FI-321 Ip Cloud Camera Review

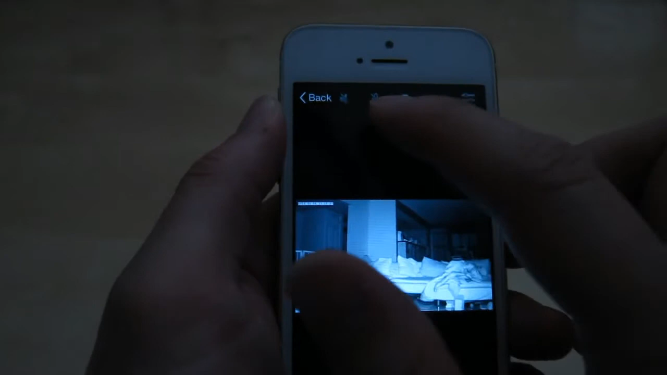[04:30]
So that's not a very good mic though. And then you have the mic. You can talk to it. You also have a button here to take a picture.
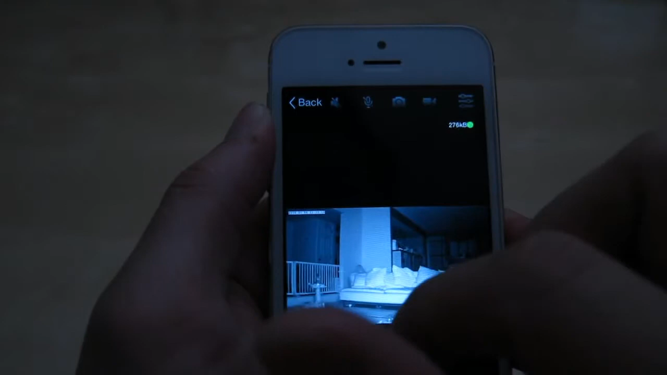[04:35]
And that will take a picture and save it to use application which you can export. There we go. And you can export. You have the option to export in here.
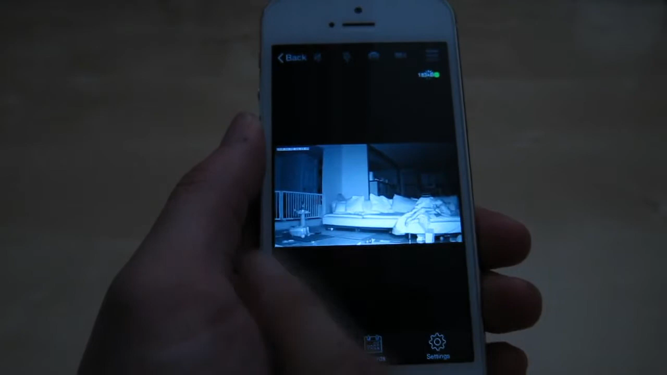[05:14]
Well it would depend until that would do something. So this is a static camera. That's where it's pointing at right now.
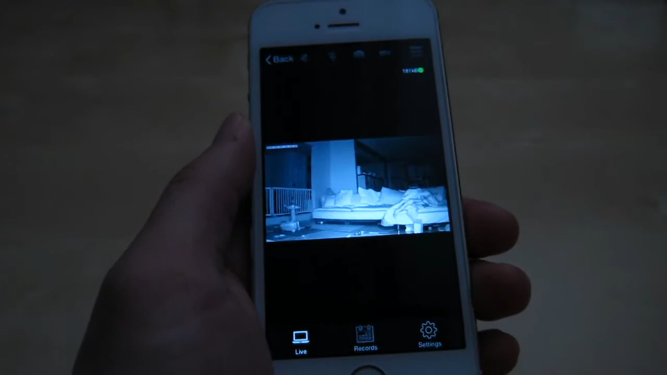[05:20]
And then here you have the recording. And here as you can see if you have a SD card in there.
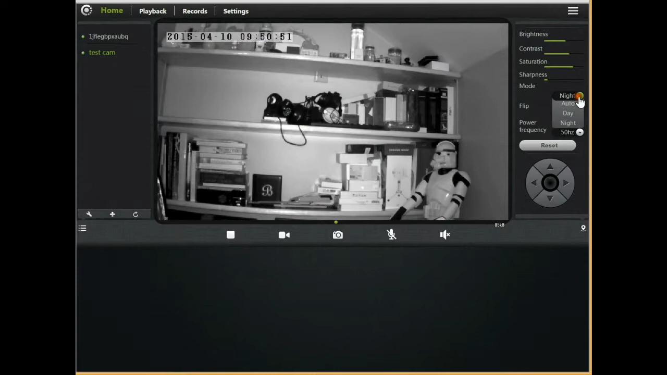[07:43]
There's a bit of light. But this is what you can expect to pick up at night. It looks pretty nice. So let's go ahead and put it back to auto. So here you have the frequency power. You can change it to 60 hertz. That's normally what I use for indoor.
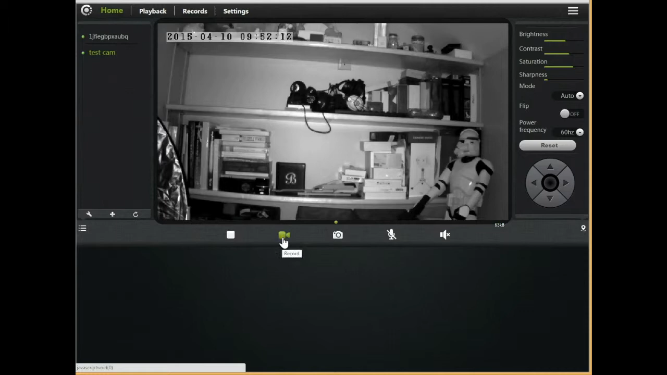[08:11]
By pressing the record button here. And there's an SD card in there. But it's not ready. Because we have to format the SD card. So right now it's not formatted.